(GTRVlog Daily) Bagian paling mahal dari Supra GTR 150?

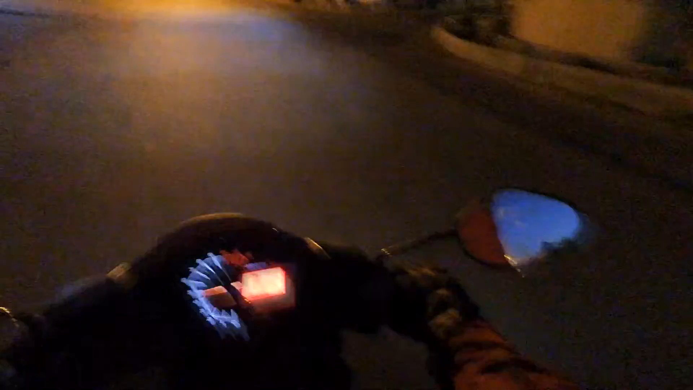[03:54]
atau pake tomok-tomokan KW yang
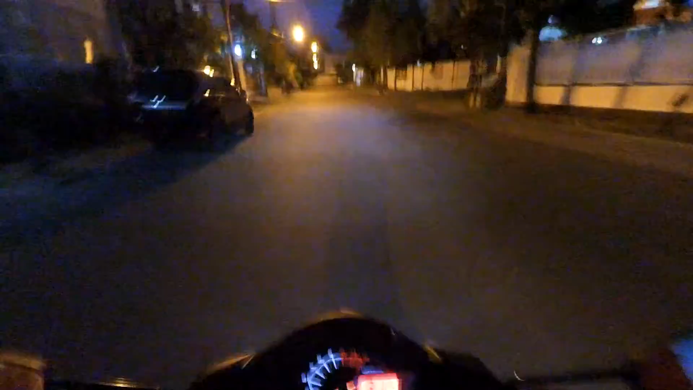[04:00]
pake gagang aluminium tuh soalnya ini udah letoy banget nih tuh gue gak suka sih sama
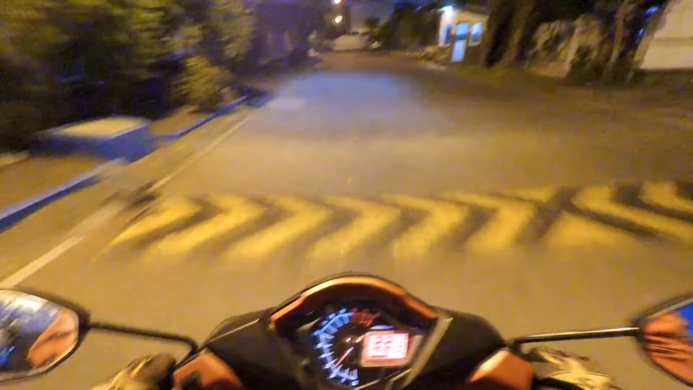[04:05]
spion Honda yang kayak gini mending yang kayak zamannya Supra X itu kan dia enak tuh yang style-nya kayak gini
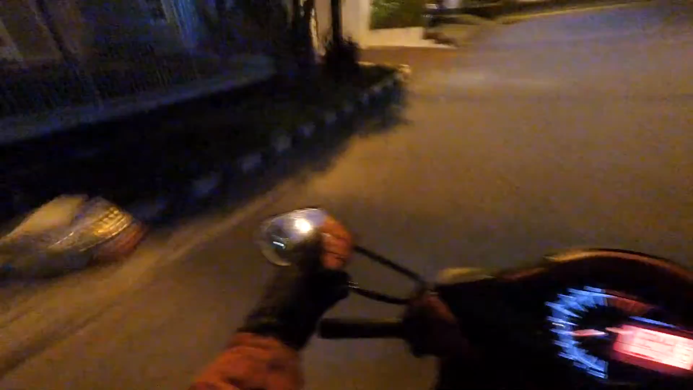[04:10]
saya bisa dikencengin cara manual ini gampang doll banget jadi sebenernya ini bisa dikencengin cuma ya itu tadi
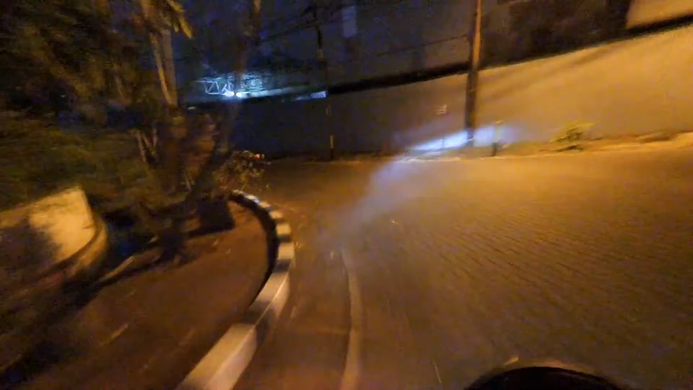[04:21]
doll jadinya karena kelamaan gak dipake kali ya